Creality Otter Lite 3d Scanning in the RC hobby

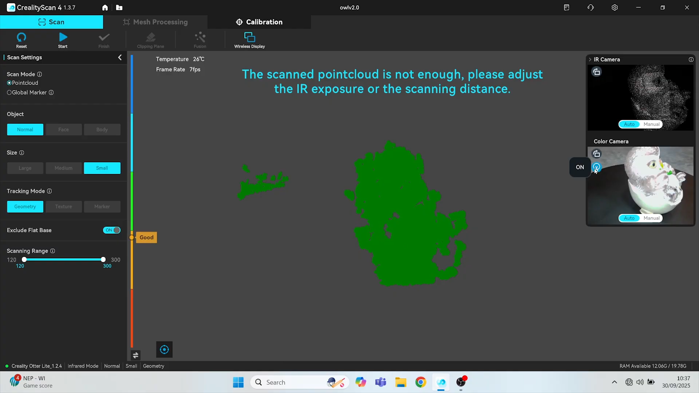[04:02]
I did do a scan on my powerful desktop computer where I could get 30 FPS with the scanning, but it didn't improve the scans at all. I suppose it just makes the scanning easier, but I didn't really find that.
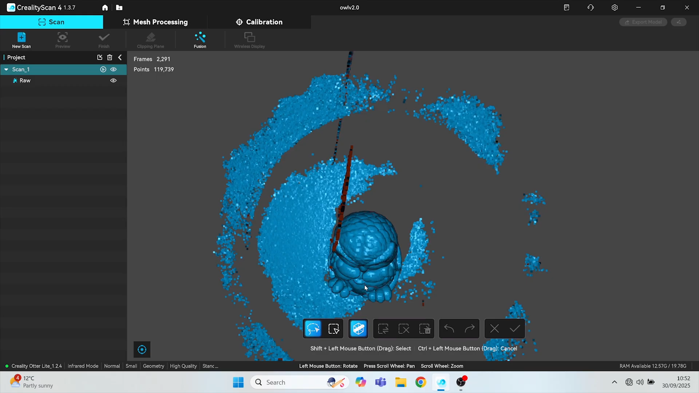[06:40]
From this point, you want to clean up bits of the raw scan using the shift and left mouse button, which at first, I wasn't very good at doing. It's something that you learn.
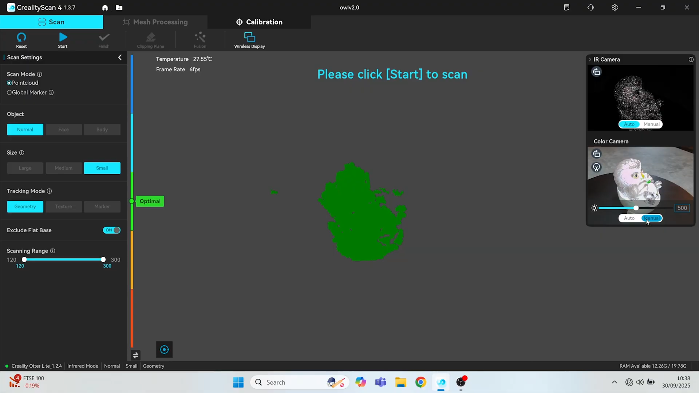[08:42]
I did notice that it had less detail than other tutorials. So, I did a second scan of the owl to gather more data points, and I even used the LED on the scanner this time, but all that gives you is a more linear color mapping on the model, which I'm not really using.